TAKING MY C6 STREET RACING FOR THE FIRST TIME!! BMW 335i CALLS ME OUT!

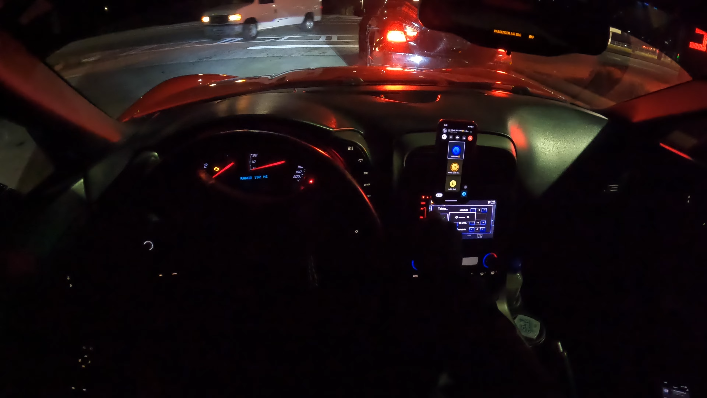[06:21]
All right, y'all, so we just got gas. Gonna go ahead and head to Mexico. As you see, we in the group call, you know, make sure, you know, safety first, you know, we all trying to make it home. Turn the camera back on. I think it on the highway. 5 hours later.
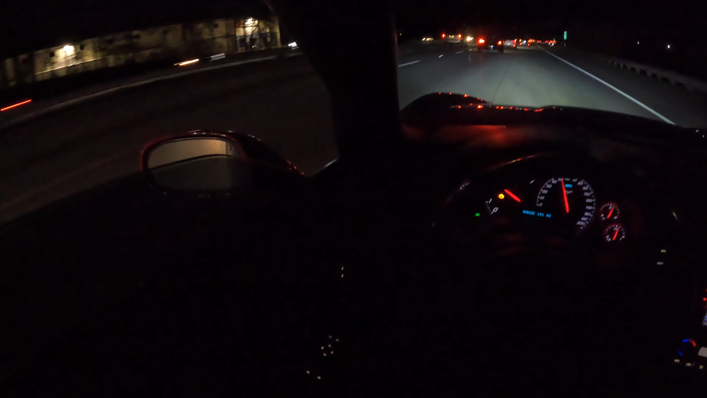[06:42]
All right. Hey, let some of these cars go by. No, let this car go by.